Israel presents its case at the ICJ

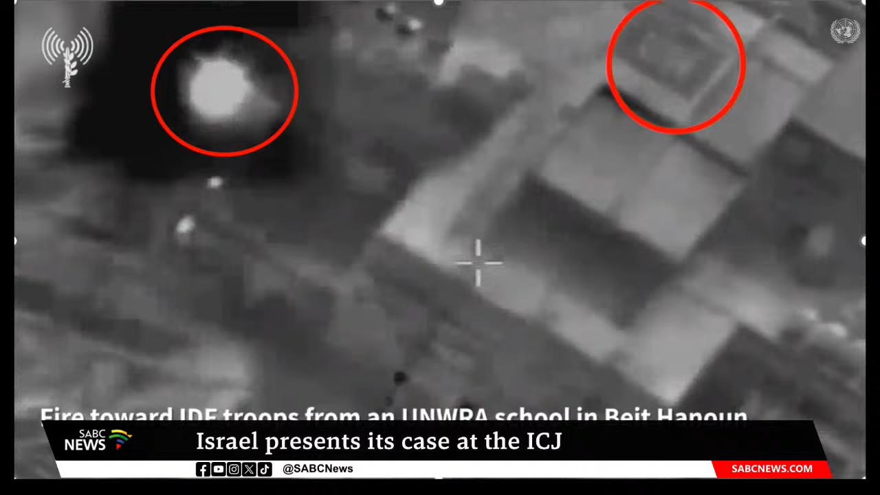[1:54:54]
And here, long-range rocket launchers hidden inside a Scouts Club building.